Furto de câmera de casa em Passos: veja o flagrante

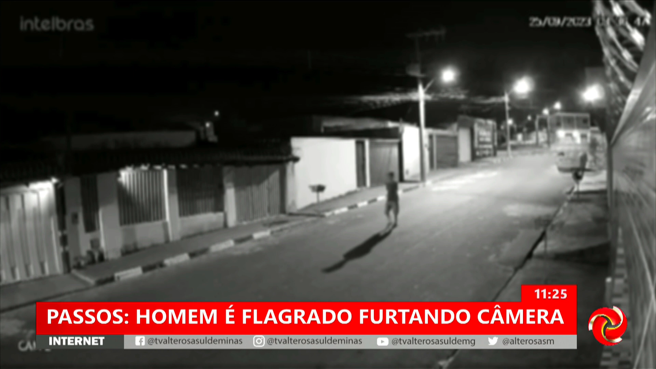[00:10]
Repare esse homem caminhando na Rua das Dálias, no bairro Califórnia, em Passos. Parece uma cena comum, cotidiana. O local está deserto, mas tudo aconteceu durante a noite. São quase 10 horas.
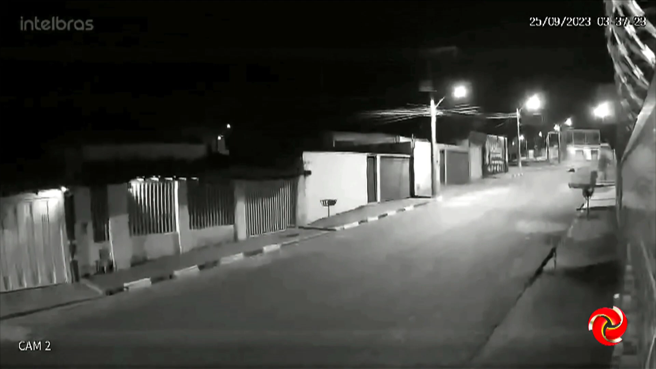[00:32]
Segundos depois, a câmera mostra ele mexendo no equipamento. De acordo com o dono da casa, ele furtou a câmera.
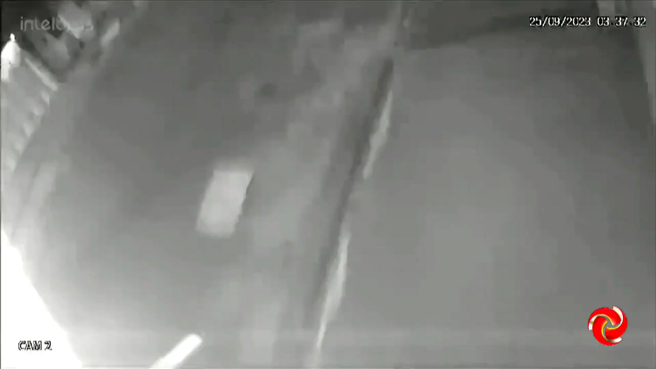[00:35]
As imagens foram compartilhadas para que o suspeito seja identificado.